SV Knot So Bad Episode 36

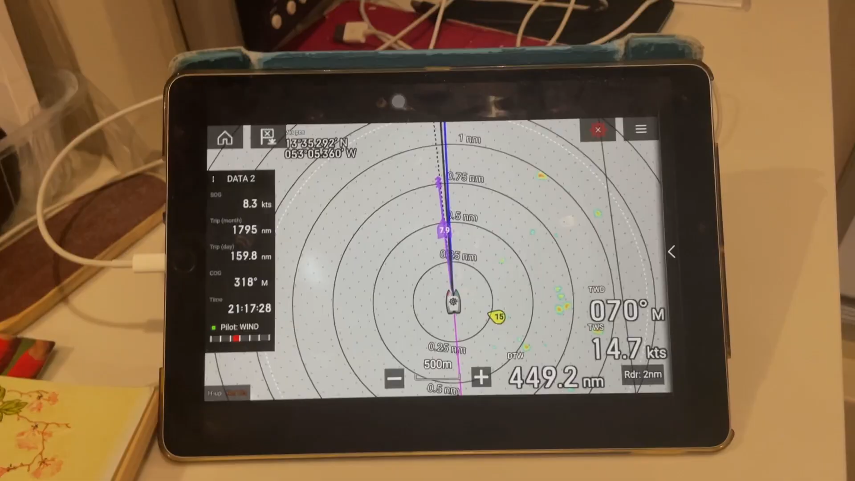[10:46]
Instruments. I've got the radar on, as I say.
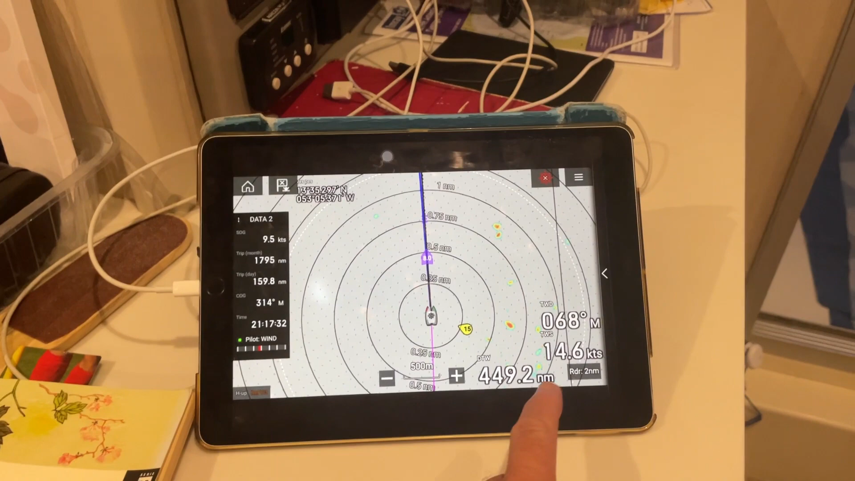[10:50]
There are quite a few of these showery clouds around, but as I say, none of them have really crossed us.
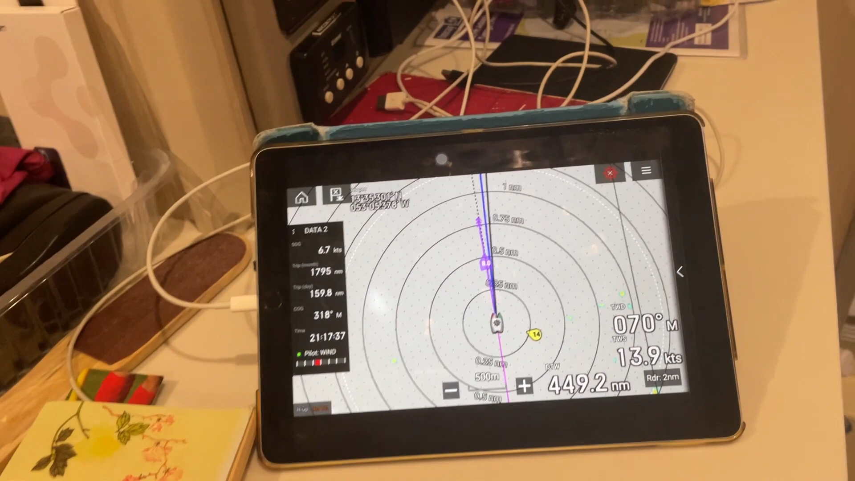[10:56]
The wind has settled down.